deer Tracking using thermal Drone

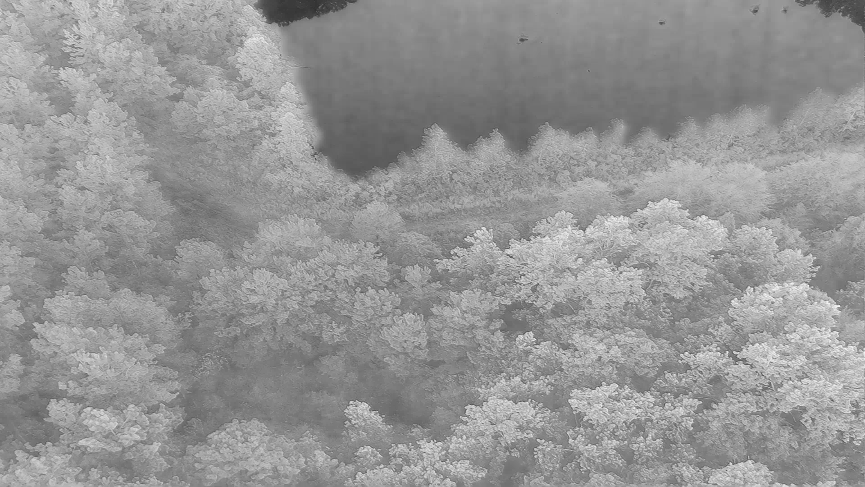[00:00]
Okay, we're flying over some of the local pine forests
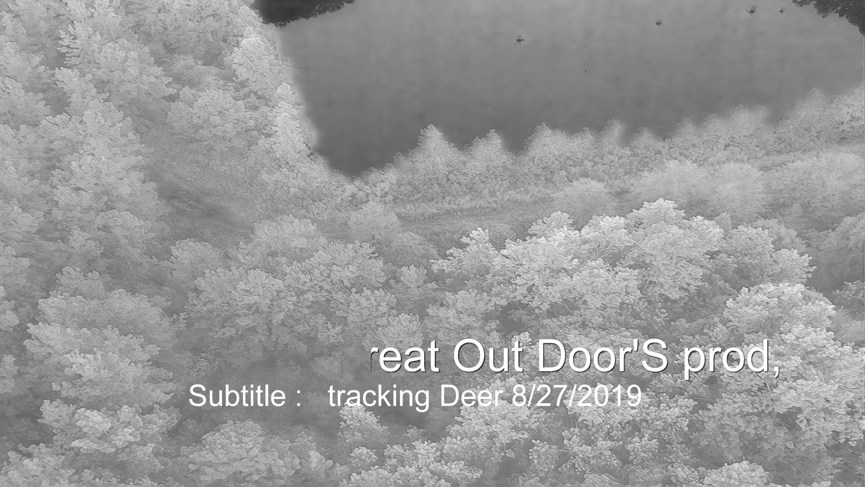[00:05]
here just north of the homestead,
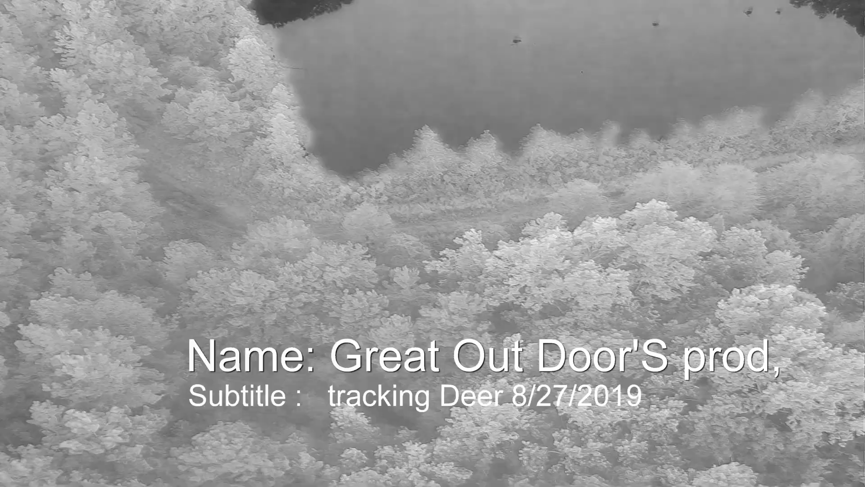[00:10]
and we're using hot black thermal,
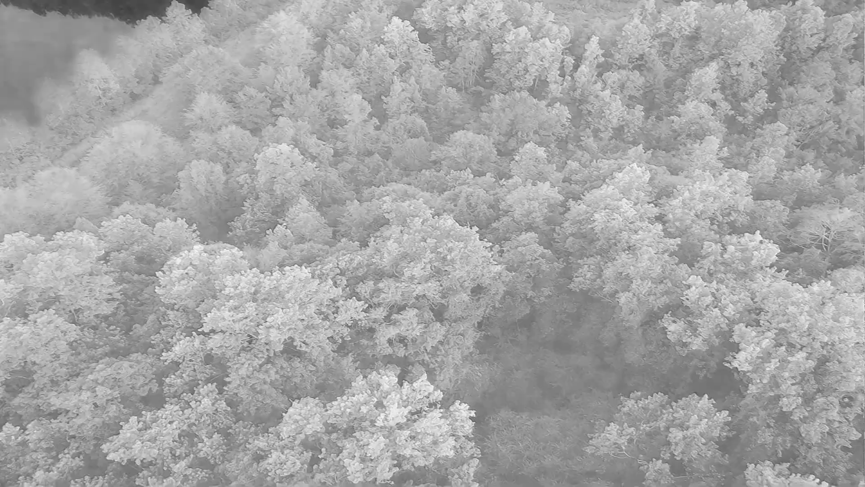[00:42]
and we're setting it up into the 90s so we can actually see if we can find some deer or any type of animal that's big enough that we can get a heat signature from.
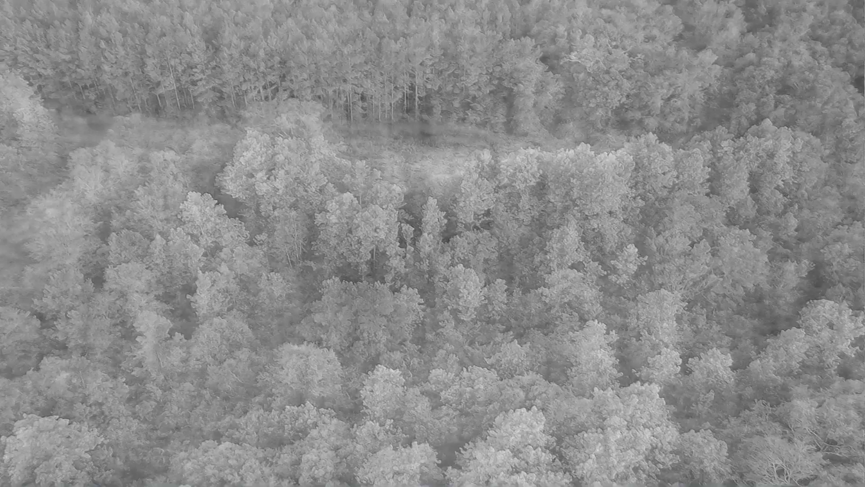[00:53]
And we haven't had a whole lot of luck. I haven't seen hardly any deer, especially from the air.
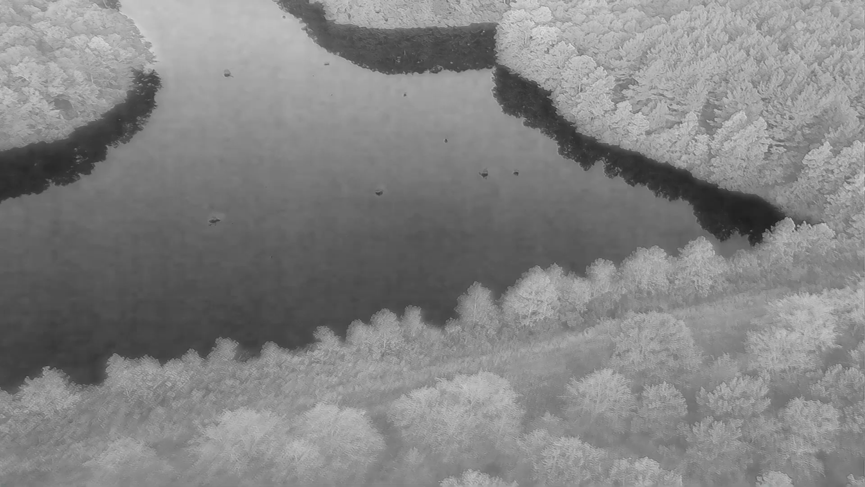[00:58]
Now, we've run into a small herd twice.
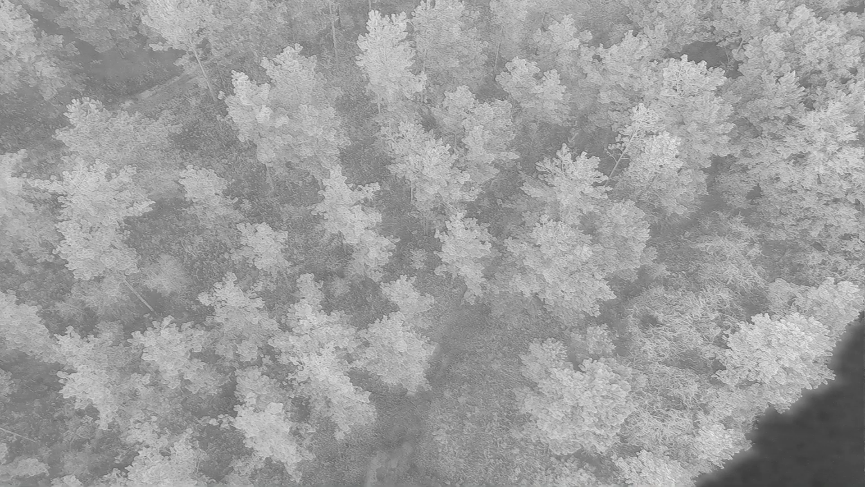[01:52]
An animal can get out into the open or whatever. What we're looking for is the dark areas.
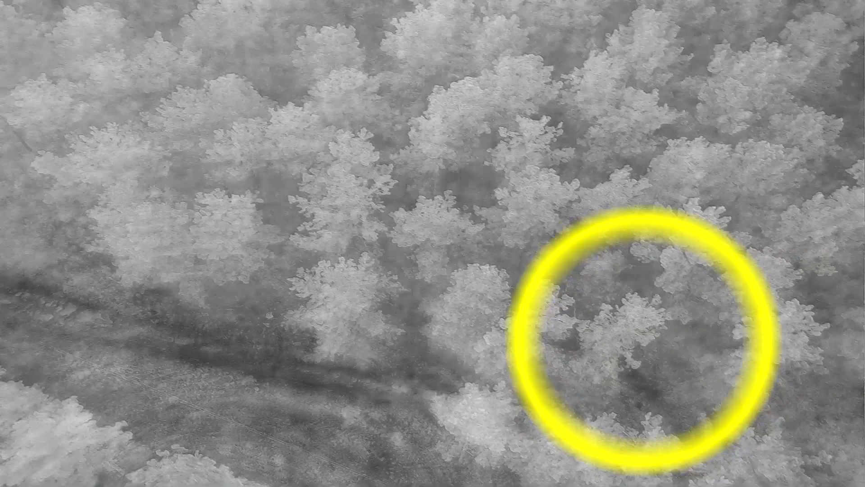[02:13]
Now, we do pick up two real good heat signals right there, okay?
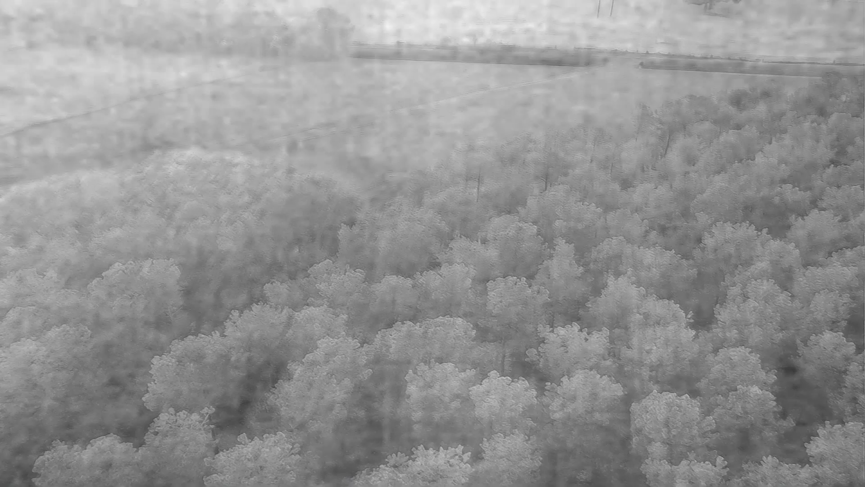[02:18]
And there's a couple more.
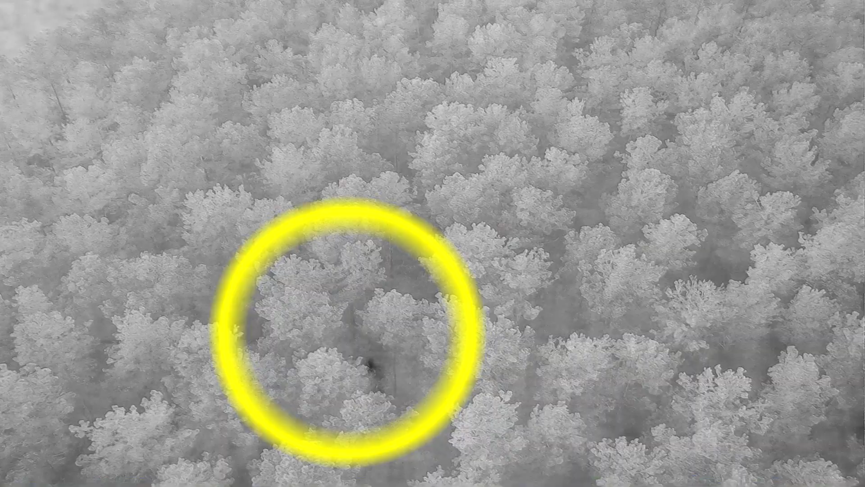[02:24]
And those are excellent signals right there, and they actually turn out to be deer. You'll see a little bit further on when we zoom in. There's a big buck out front, and then there's a doe behind.
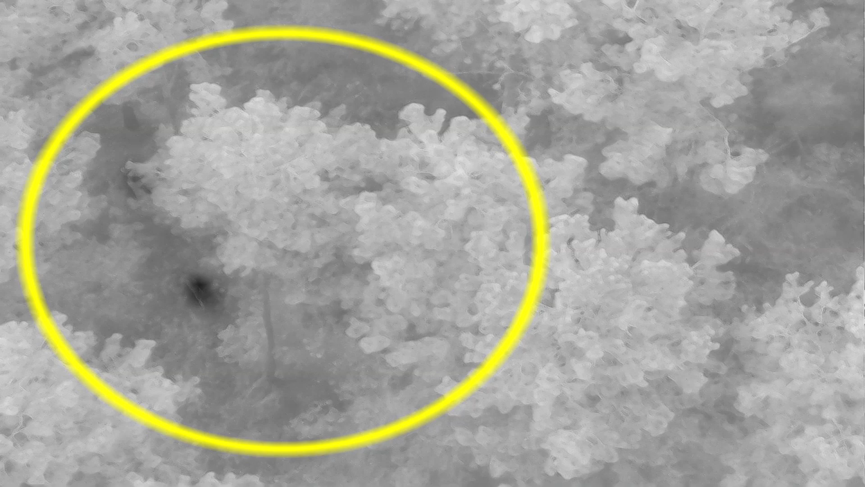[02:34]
The doe is the one that's running right now, right there. That's the doe. And you can see there's no antlers on her, but the buck has antlers.
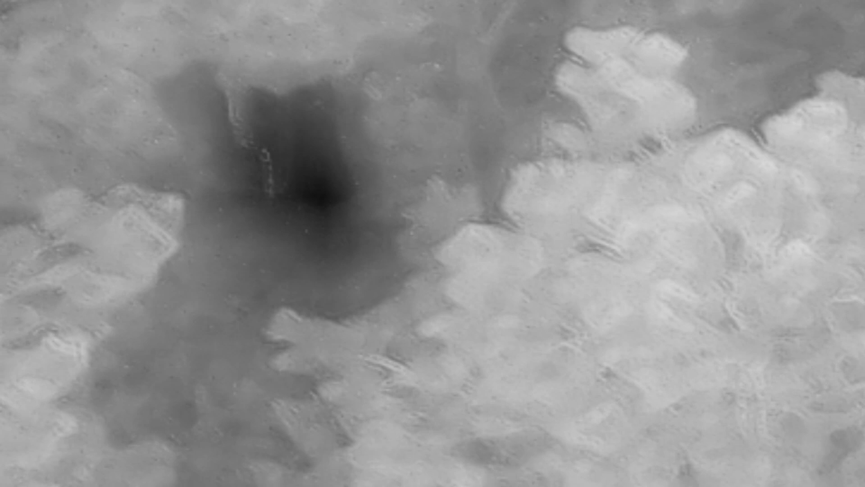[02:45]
You can see the large antlers on them, and we'll lock in and show you that.
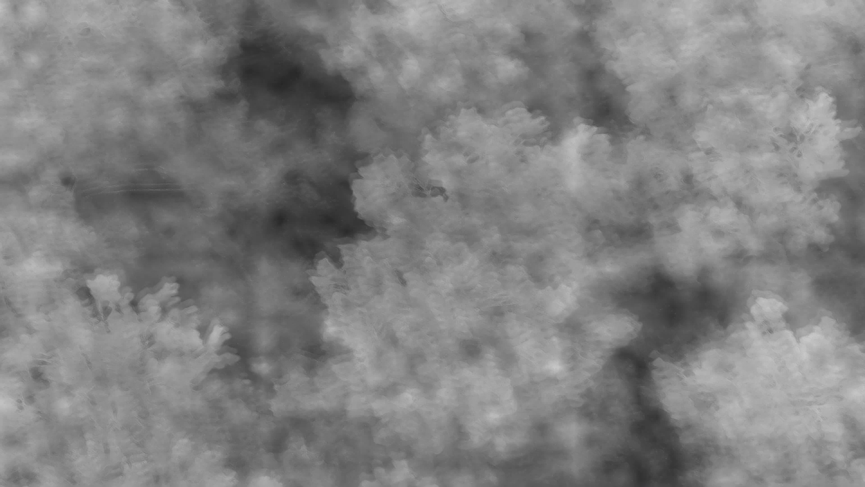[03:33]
Again, we're only using this stuff to track animals, to find out their patterns, what they're doing, when they're moving, and so forth.
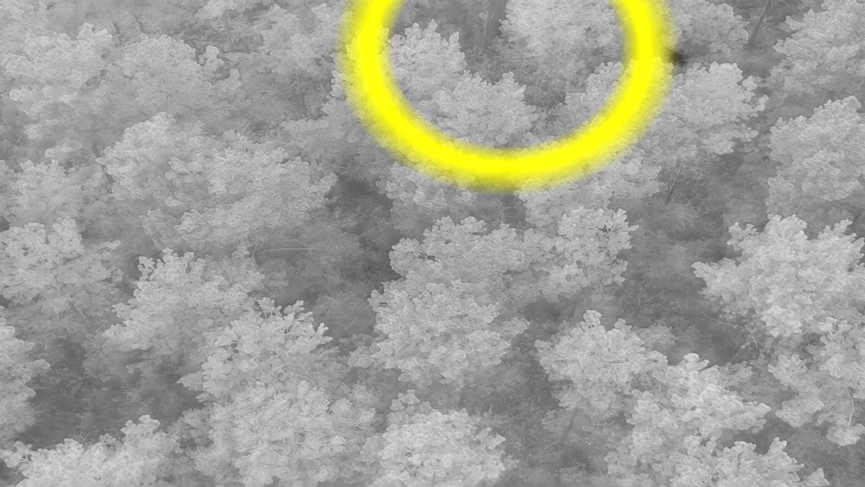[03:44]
Here we pick up another set back in the top.
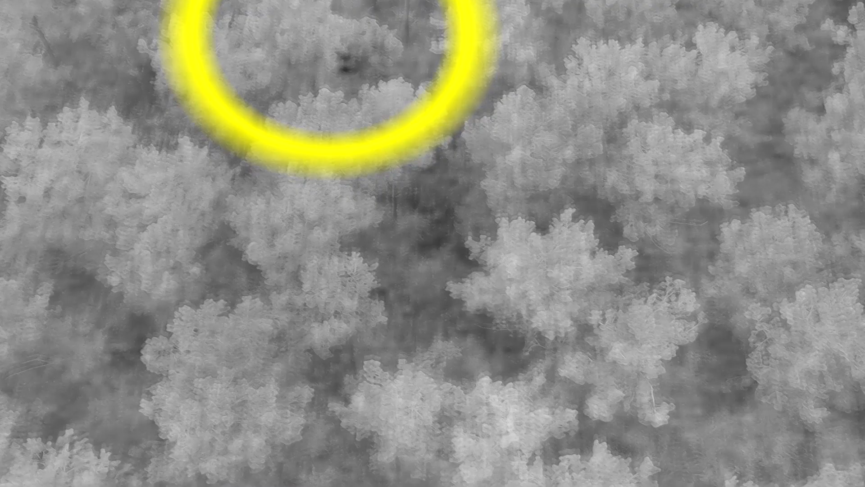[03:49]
That's an awesome signal right there, and you can see she's still moving,
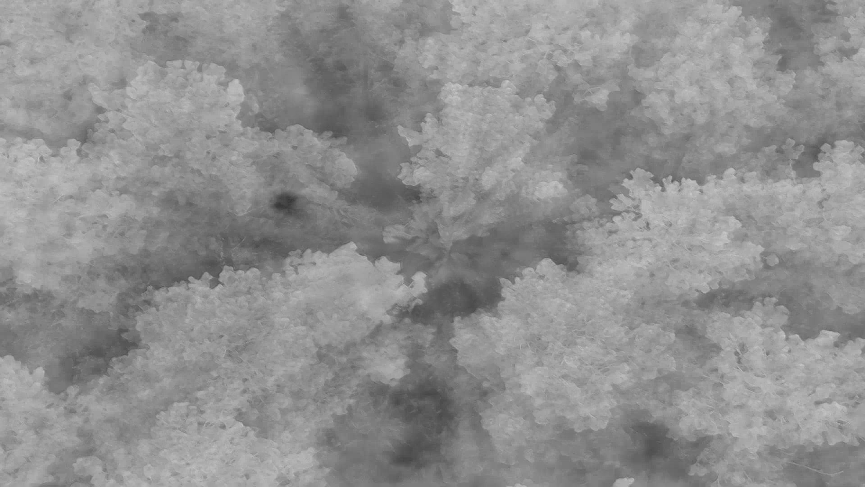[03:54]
or he's still moving, and they're trying to use the trees for cover, and that's cool.
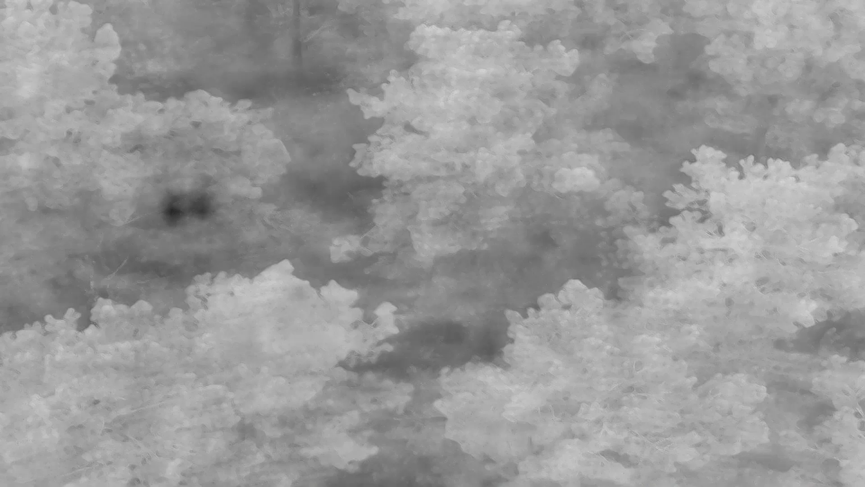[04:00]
You know, I'm not exactly sure whether they know they're being watched from above or not,